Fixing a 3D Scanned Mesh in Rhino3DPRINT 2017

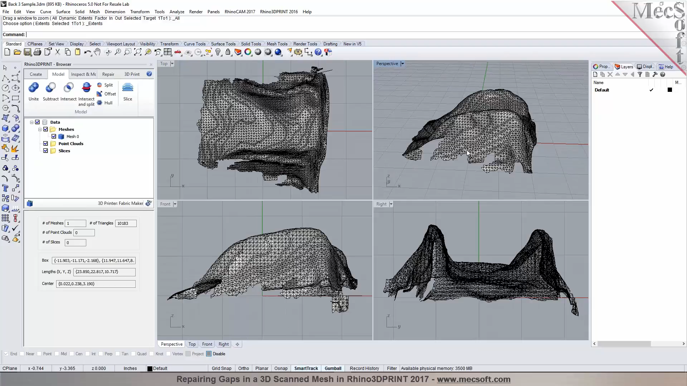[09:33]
That way you can choose where you want it to be cut.
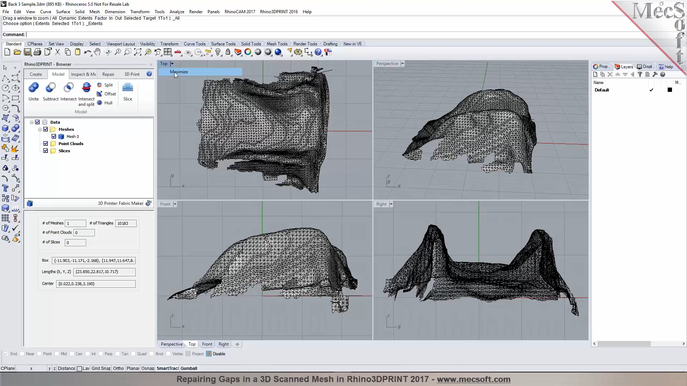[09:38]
Or if you just wanted to go kind of trim around the periphery of the part, you know, you can do something like these.
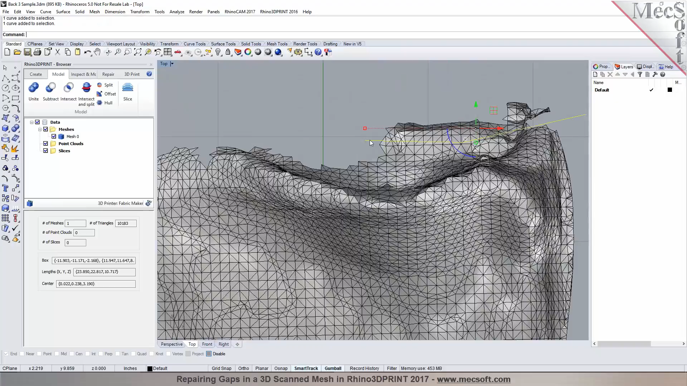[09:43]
You can create like an outline or a boundary around it and just go around and trim it. So let's go. Let's go.